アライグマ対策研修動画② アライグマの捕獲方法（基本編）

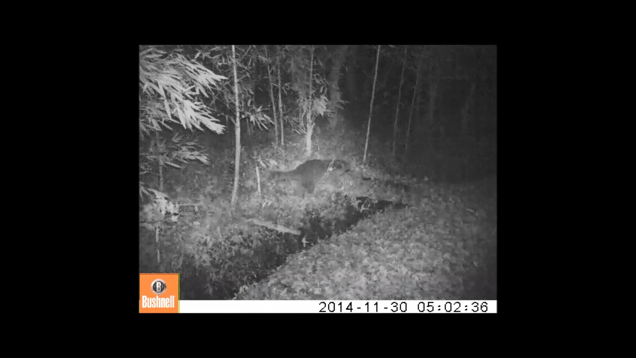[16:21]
水辺とか防風林とかですね、身を隠して行動できるようなところを、アライグマは好んで利用しますので、ご自身の敷地内で、こういう小川とかですね、
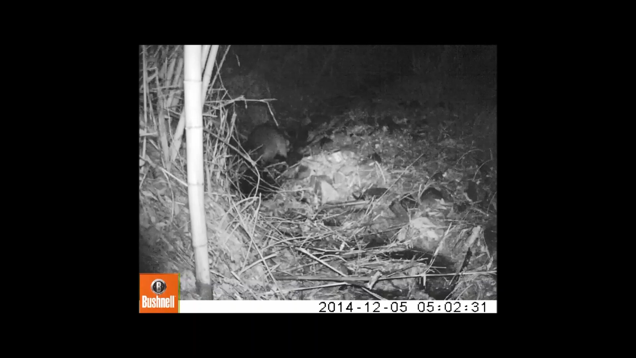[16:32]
竹林とかがあれば、そういうところでですね、アライグマの罠を設置すると、よく取れるよということになります。